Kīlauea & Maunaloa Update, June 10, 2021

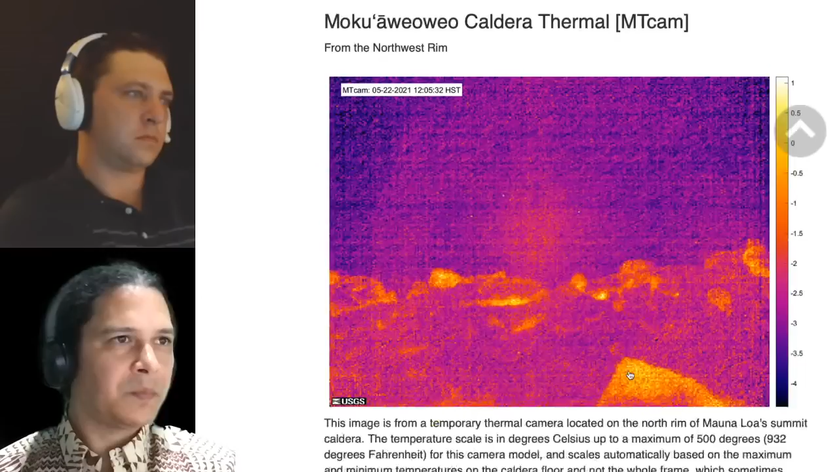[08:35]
Thermal image similar to there, and very low temperatures on a scale here.
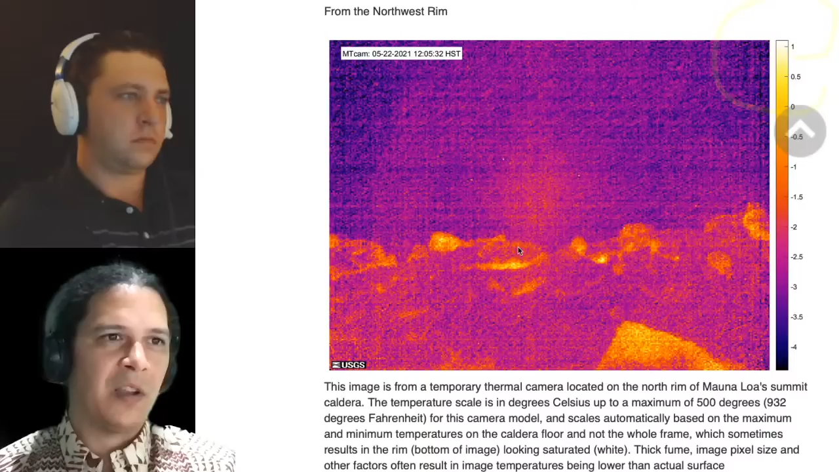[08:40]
So it shows differences in colors, but the very, very low range of scale here. So nothing volcanic happening up there. It does note sometimes you do see fume and you do see steam in some of the cracks, especially in the early morning hours.
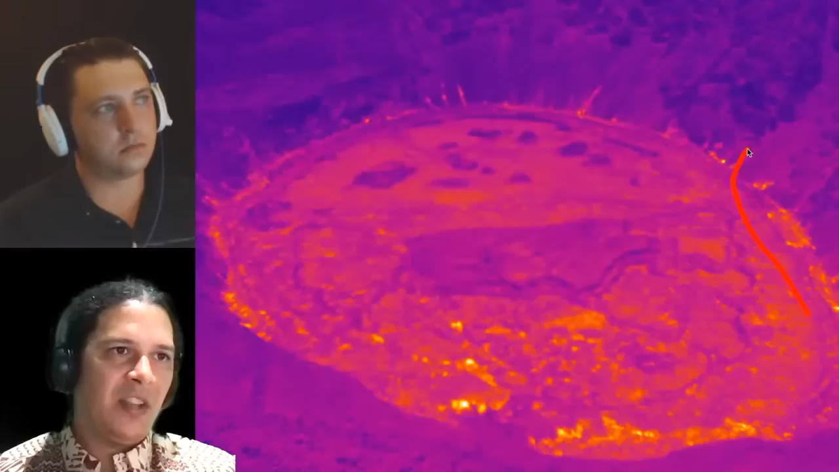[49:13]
And so see a little bit over here as well, and we know that there's gas coming out over here. Depending on the camera angle, you might see more of this thermal ooze up area staying hot around the
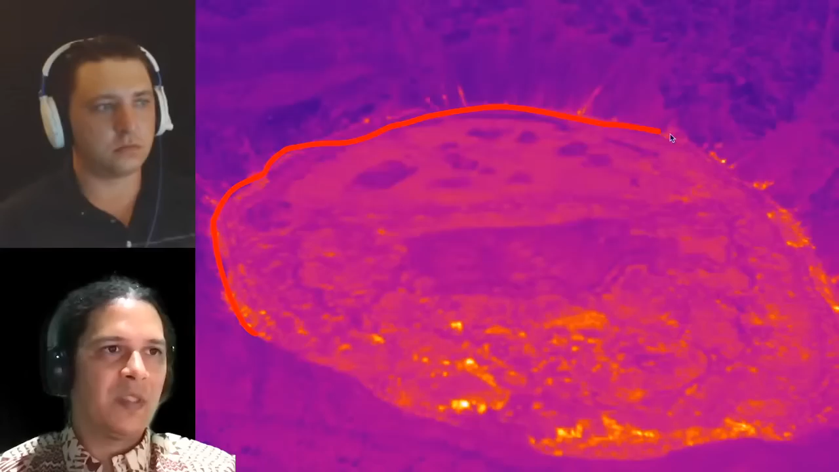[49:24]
entire perimeter here. Hard to tell, but that wouldn't be surprising given the angles we see here.